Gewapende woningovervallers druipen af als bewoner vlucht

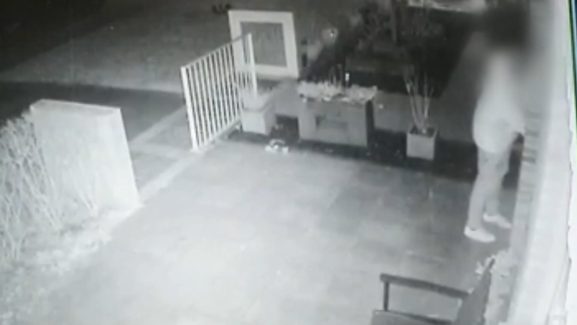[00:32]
Die man die duwde de bewoner tegen de muur aan en tegelijkertijd kwam een andere man aan die ook een voorwerp in zijn handen had wat leek op een vuurwapen. Ze probeerde zijn woning binnen te dringen, maar gelukkig kon de bewoner ontsnappen en kon alarm slaan.
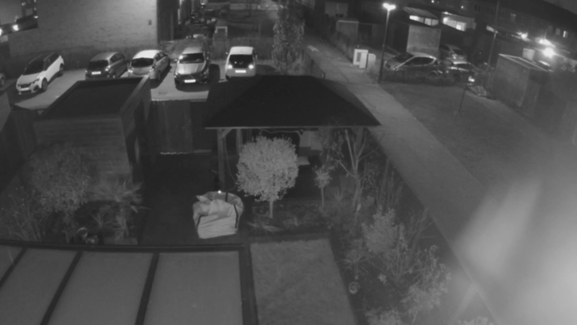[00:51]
Op deze camera is ook geluid opgenomen.
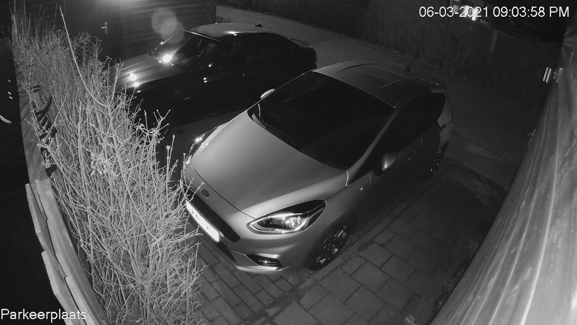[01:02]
En dit is de auto van de woningovervallers.